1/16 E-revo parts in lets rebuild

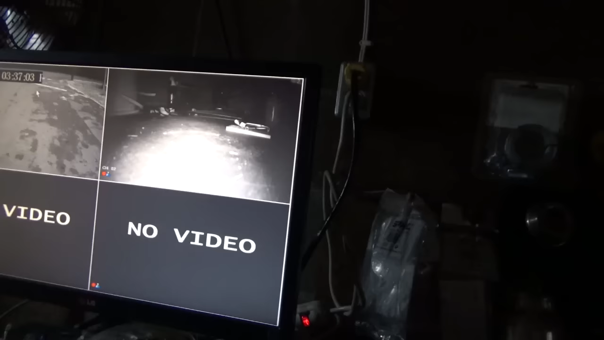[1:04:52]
I've got two traps here. I'm gonna rebait a little bit better.
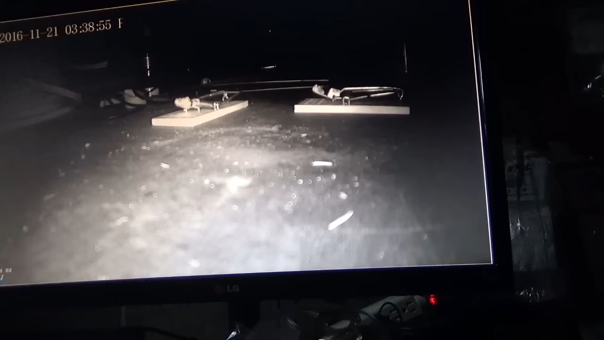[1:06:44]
It's maybe a bit too close. Well, I can always move it back a bit.
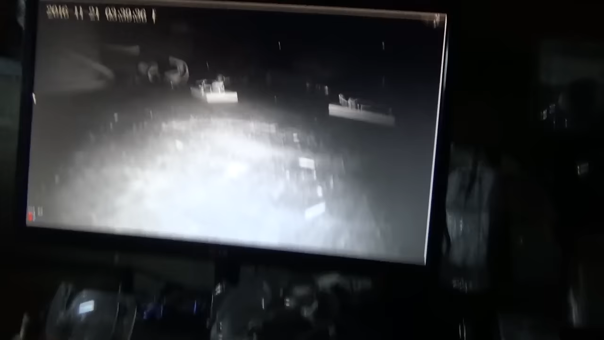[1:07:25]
Then we'll be able to see them at this one and bam!